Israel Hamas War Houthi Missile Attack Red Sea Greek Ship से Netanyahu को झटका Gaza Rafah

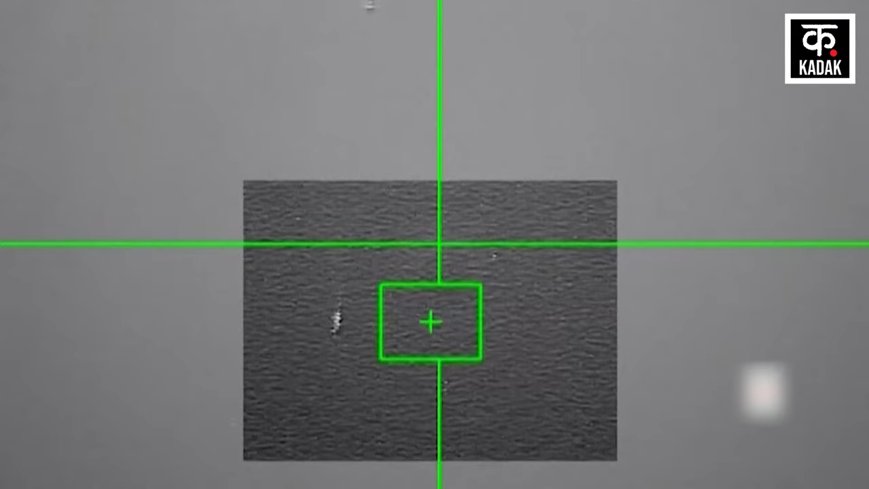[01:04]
के साथ लाल सागर से गुजर रहा था हूती ने इस जहास पर यमन के बंदरगा शहर होडेडा से करीब 85 किलो मीटर की दूरी पर हमला किया है
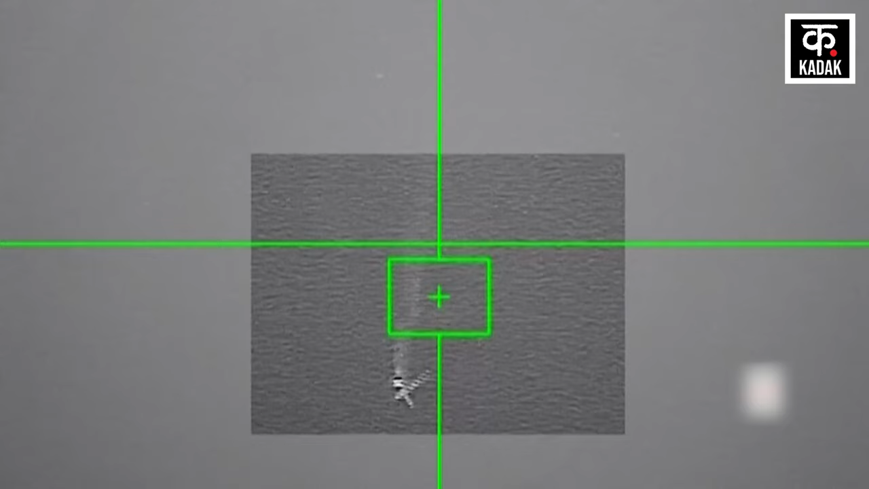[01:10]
और जैसे ही हूती की मिसाइले इस जहास पर आकर गिरी उसने तुरंथी